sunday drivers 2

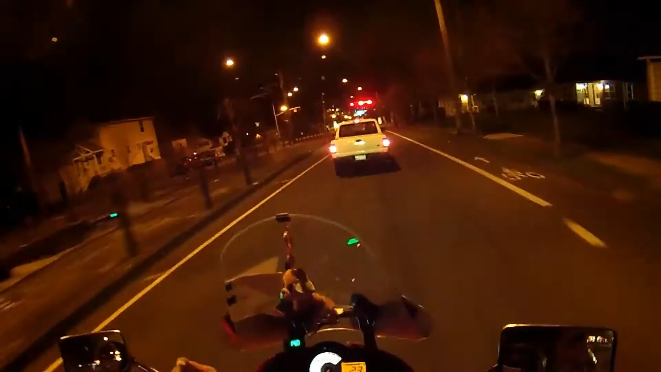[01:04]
uh, you fucking kidding me? did that fool just run that red light? they did